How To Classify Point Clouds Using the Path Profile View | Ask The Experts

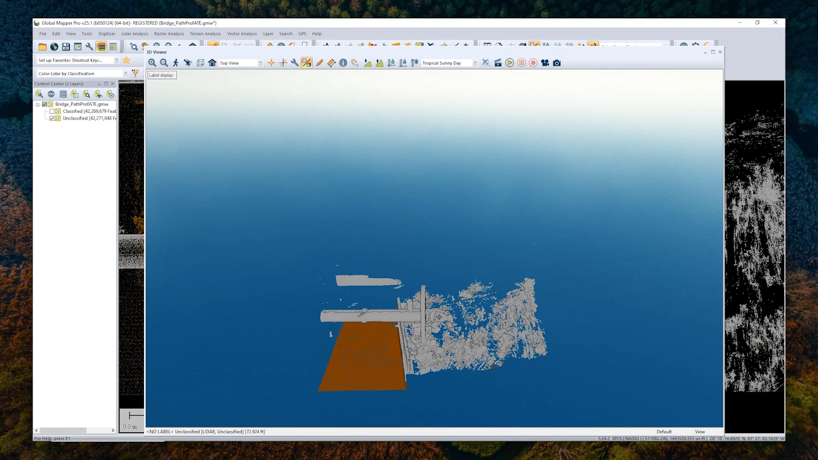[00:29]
the vegetation in this pipe, as I'll show you in the 3D viewer here, it's a little bit difficult for GlobalMapper's automatic point cloud classification tools to differentiate.
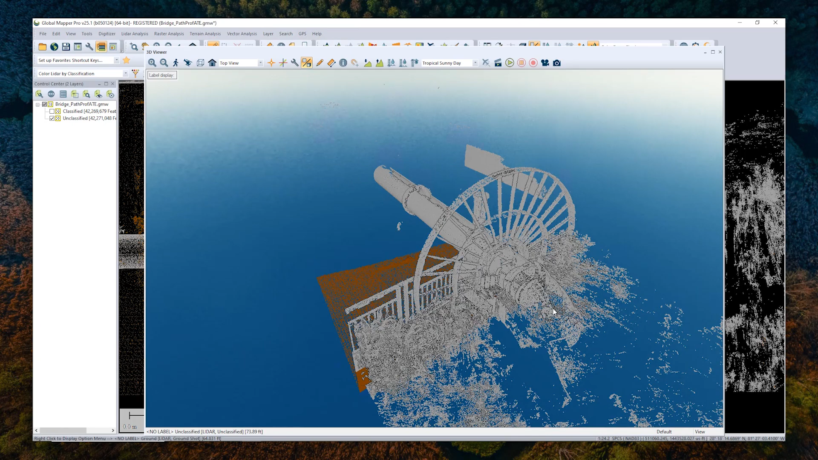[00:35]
So we need to manually classify them. And it's also difficult to do in the 2D and 3D view because
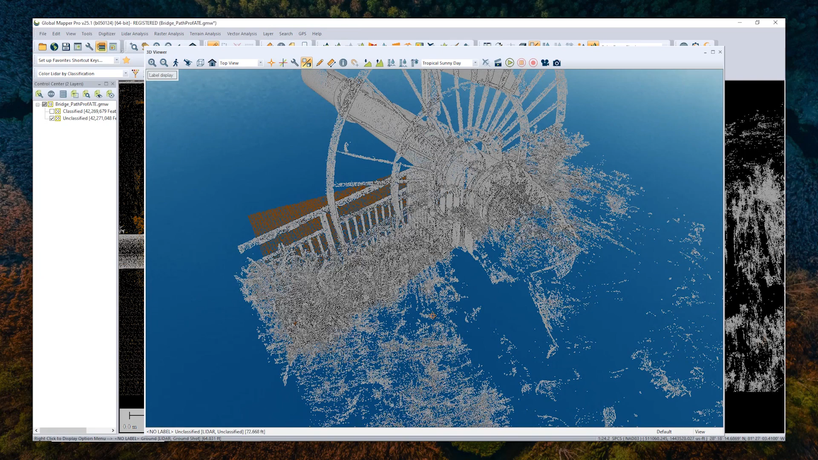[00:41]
selecting specific points can be very challenging. As you'll see, if I grab the digitizer tool here and I try to select just a few of the vegetation points in the 3D viewer,
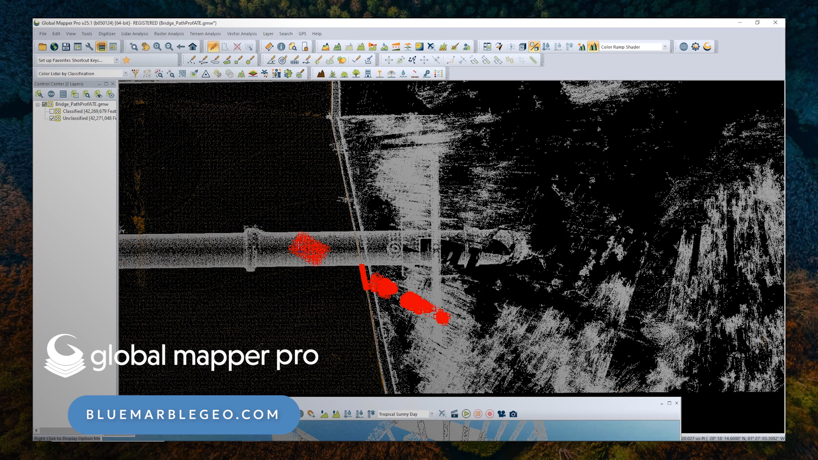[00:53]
we can see in the 2D view that it is also selected all of the points behind it. So this is where the path profile tool comes in handy, where we can look at slices of the data to classify them a bit more as small chunks at a time.
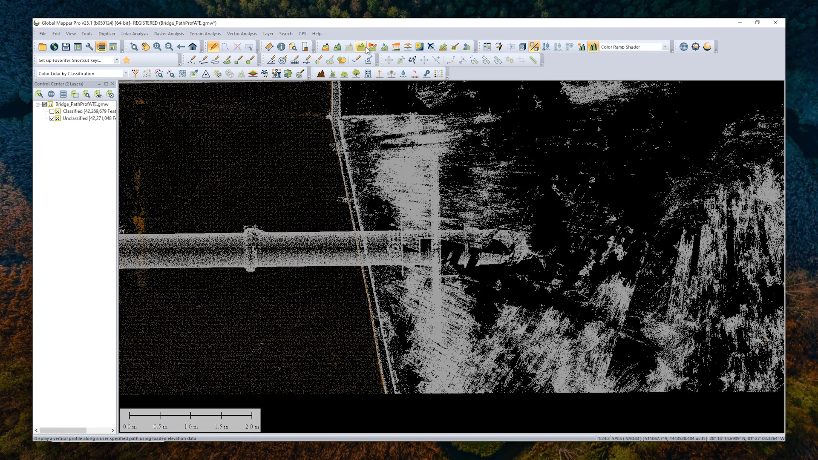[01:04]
So to do that, I'm going to grab the path profile tool here. And I'm going to draw a line through the area that I would like to manually classify.
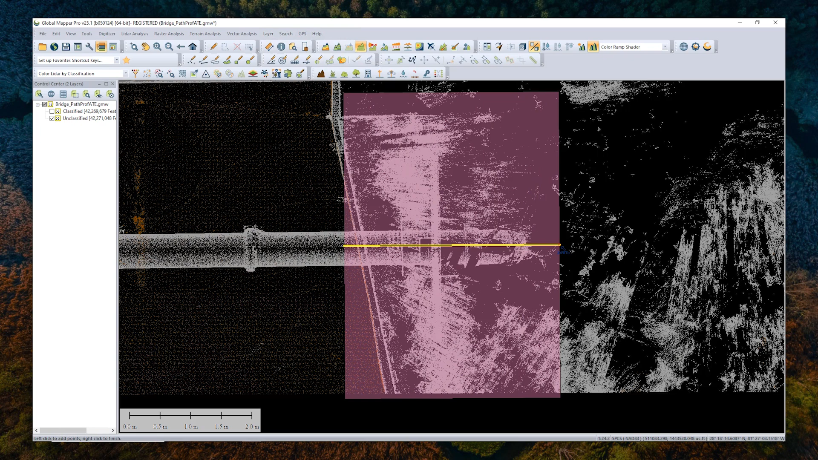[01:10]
And that will open up in the path profile viewer here. I'll dock that on the side so we can follow along in the 2D view as well. Now, the default setting will show us the entire data set from a perpendicular perspective. And we can zoom in and out and we can select points from here. But let's break it into even smaller chunks by looking at it from an additional perpendicular perspective.
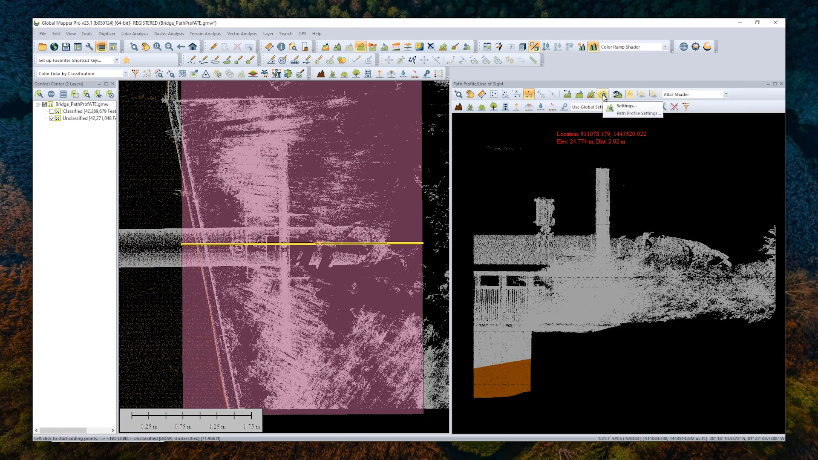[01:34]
Now, we'll enable that from the settings tool up here, the little mountain with a wrench icon on it. We'll go to the perpendicular parallel profile tab. And you can enable either the perpendicular profiles or the parallel profiles, essentially the same thing from different perspectives. But for today, I'm going to choose to display the series of perpendicular profiles. And we can see that the profile length default is 50 meters. This gear is not 50 meters. So I'm going to change it to three. And this is about as far away from the original profile line as you would like to draw the line from,
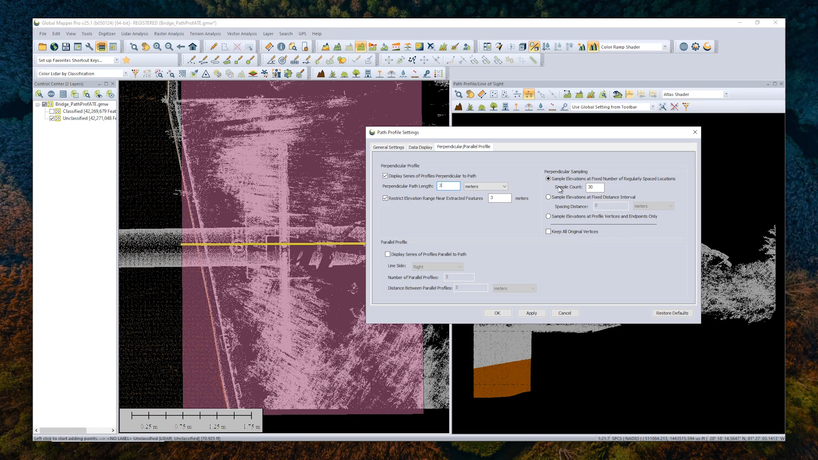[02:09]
because you would like to see the points. We only want to see about three meters on either side of that line. There are additional settings here that determine how far away these individual slices of data are. I'm going to go ahead and leave that at the default and click OK. So we can see the individual slices of data here.
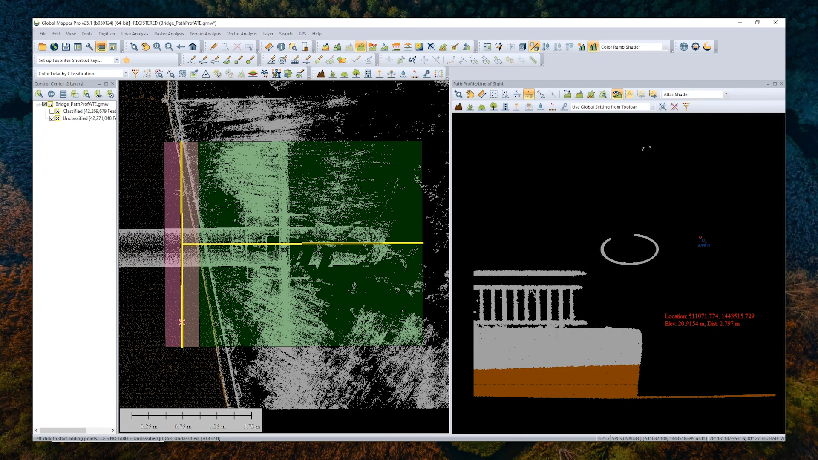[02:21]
So this pink section in the 2G view is what we're looking at in the path profile view.
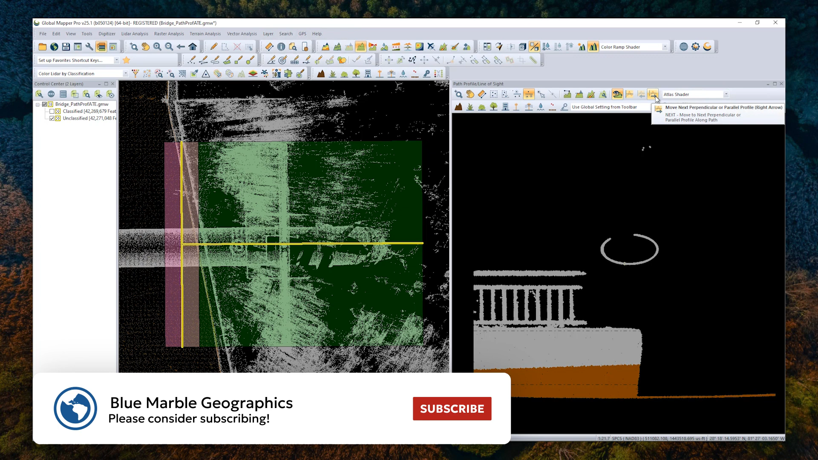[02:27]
To navigate through these individual slices, you can use the arrow keys here, or you can use the arrow keys on your keyboard to look at the individual slices as well.
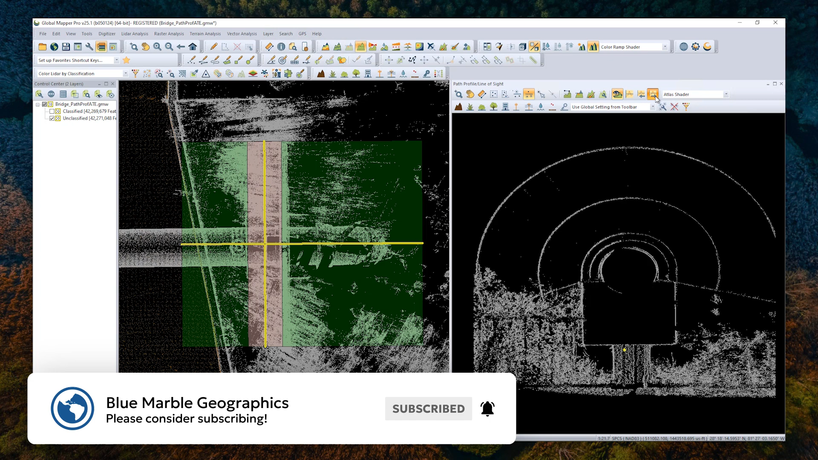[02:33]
If you find that you're looking at too wide of its slice of data, you can come to data display and change the setting here. I've already changed it ahead of time from the default of 2.5. This is going to help narrow down that slice even more.
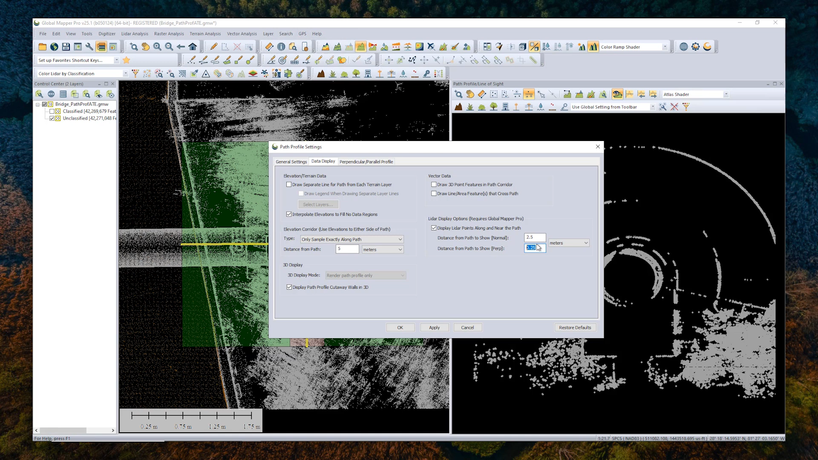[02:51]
You're looking at less data, and you're more able to accurately select the data that you're working with. So now that we're able to visualize the data, we need to select the points and then apply a classification to them. And the path profile tool has additional selection tools up here in this top bar. There's, of course, these two here that are also available in the 2D view where you can draw a square. Let me zoom in on some vegetation here. Of course, you can see as I zoom in, the path profile tool in the 2D view reflects that as well.
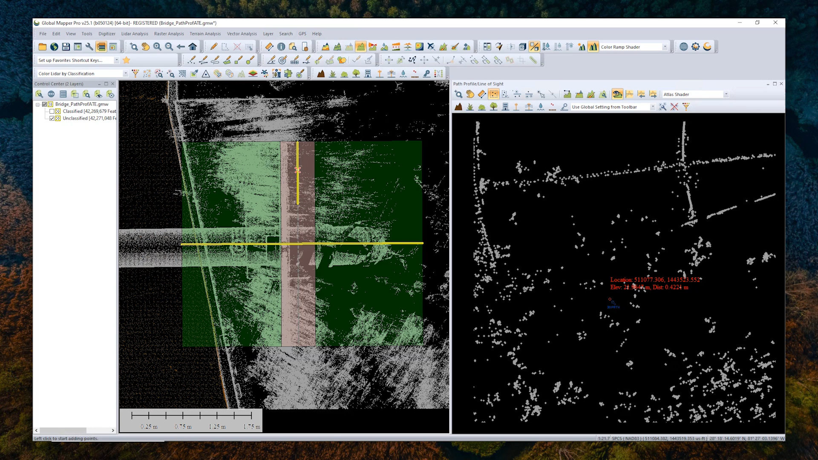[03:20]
So you can always see what part of the data you're looking at. But I can select a square of data using that tool. I can hit Escape to get to the selection, or I can use this clear selection button here. There's also the Select LiDAR by Polygon, which gives you a bit more flexibility in clicking to select and then right click to end the selection. But I think most importantly in the path profile tool, or most usefully, are these next two options to select all LiDAR above a line that I draw or all LiDAR below a line that I draw.
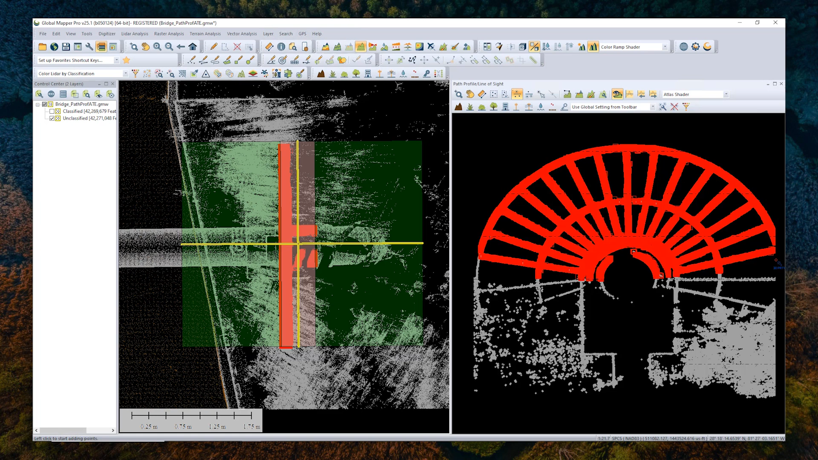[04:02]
So if I use LiDAR above the line, let's say, for example, I want to select all of this wheel here without getting any of the vegetation. And I can just do this, right click to end, and all of those points are selected. And then similarly with Select Below Line, since I know that all of these points here are vegetation, I can wipe these out lickety-split and come back later to more manually do the other small points.
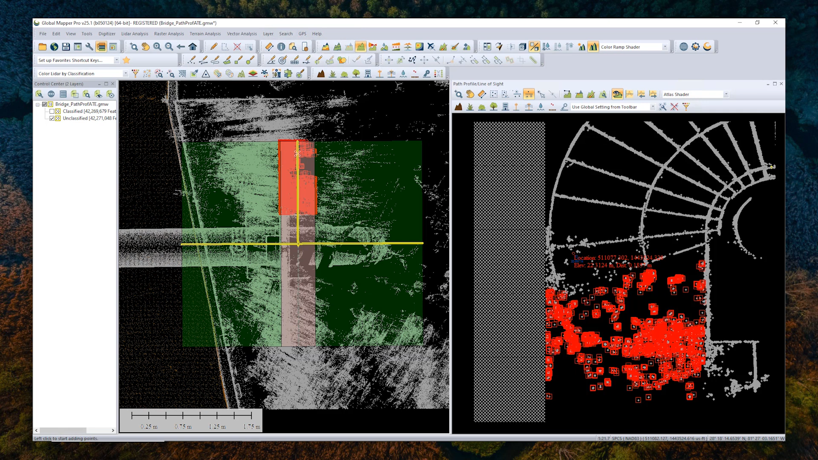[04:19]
Now that I have the points selected, I want to apply the classification to them. There are a few different ways to do this. Some of the more common manual classification options are included as buttons here, both in the Path Profile tool and the 2D Viewer. They do the same thing, but basically, you would click on one of these classifications to apply it. You would click Yes, and that classification would be applied. I hit Escape, and we can see the color there. So we can see through the change of color that the classification has been applied.